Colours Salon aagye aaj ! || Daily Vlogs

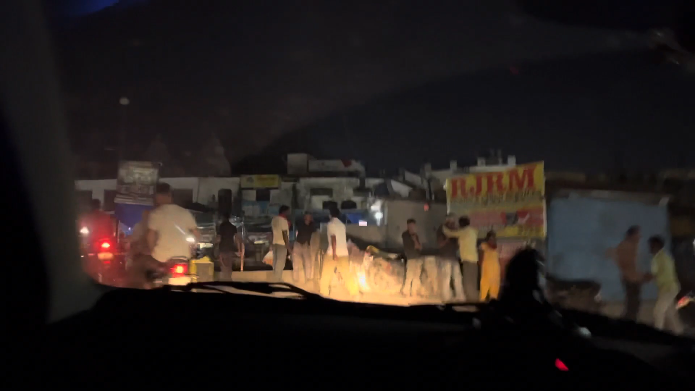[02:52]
सो फाइनली गाइस मार्केट आ चुके हैं, एंड चेक दिस आउट कितना रश है इस समय मार्केट में।
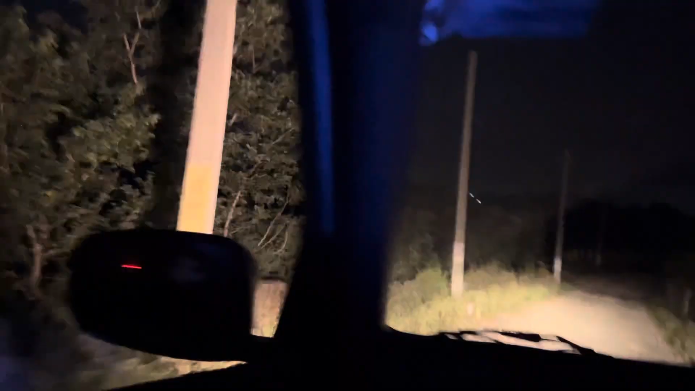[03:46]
सो गाइस चेक दिस आउट, अभी हम कहाँ हैं, ये आश्रम झूला नीचे।
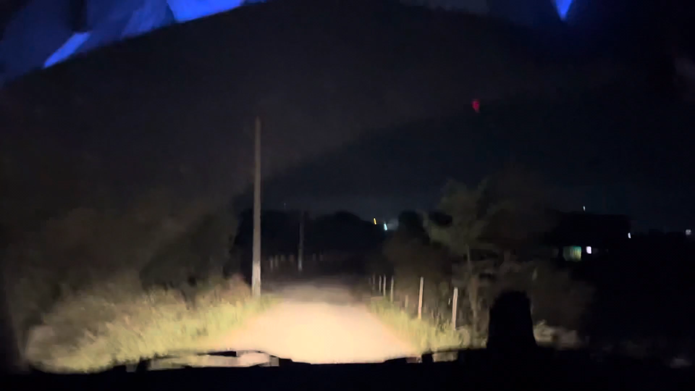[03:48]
और अभी ये बंदा आधी रात को, मैं तो आधी रात भी नहीं कह सकती,
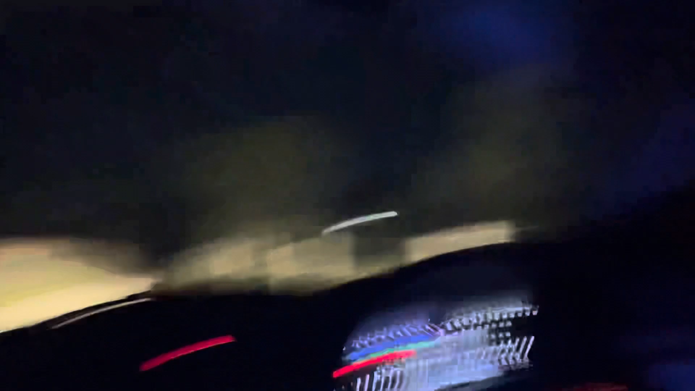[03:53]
इतने अंधेरे में यहाँ जंगल में लेके आया है, लोग टॉर्च लगा के घूम रहे हैं यहाँ पर। तो हम गाड़ी लेके घूम रहे हैं यहाँ पर गाइस।
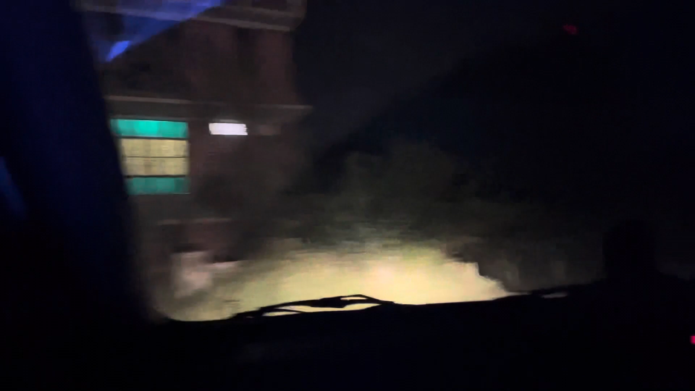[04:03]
सुधर में वैसे घूमने की जगह भी यही है, बट अभी फिलहाल यहाँ पर फिलहाल ना अभी कुछ देखने वाला है, ना अभी कुछ दिखाने वाला है। ये बंदा कुछ खा भी नहीं रहा है, गम लग गया किसी चीज़ का भाई को।
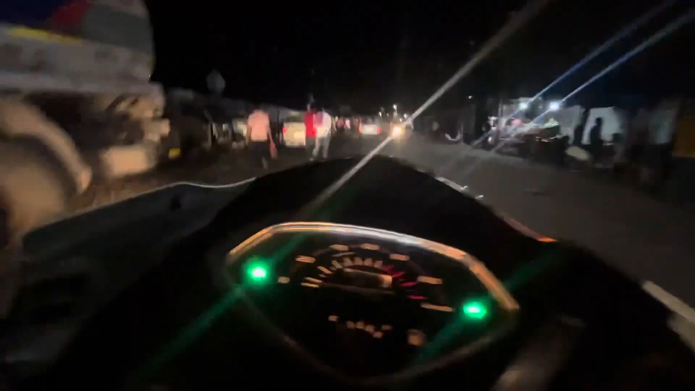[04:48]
सो इस समय हम आ चुके हैं सुंदरबनी की रेडी मार्केट में। सो ये अभी लाइट्स नहीं चल रही यहाँ पे, वरना ये मार्केट बहुत प्यारी लगती है शाम के टाइम।